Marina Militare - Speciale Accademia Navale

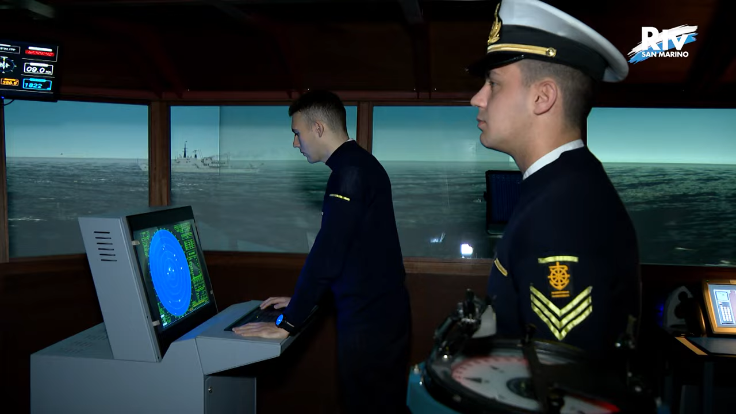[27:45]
We can see that we have the console
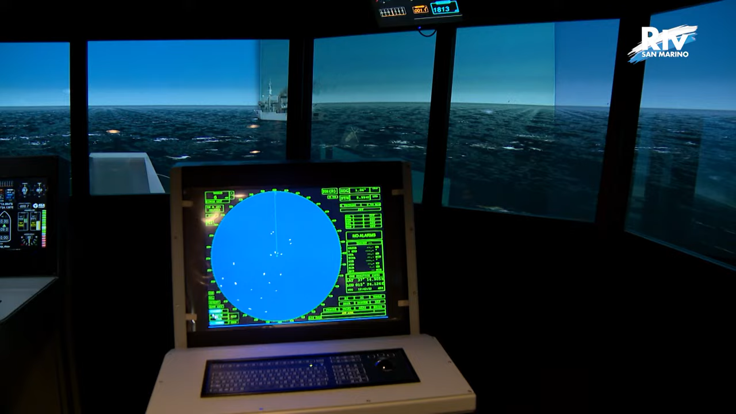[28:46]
E non ultima come console di importanza è questa,
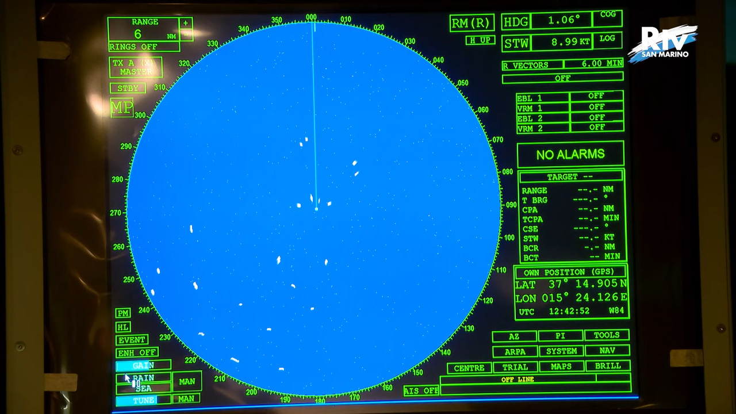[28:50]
console radar fondamentale chiaramente per la navigazione.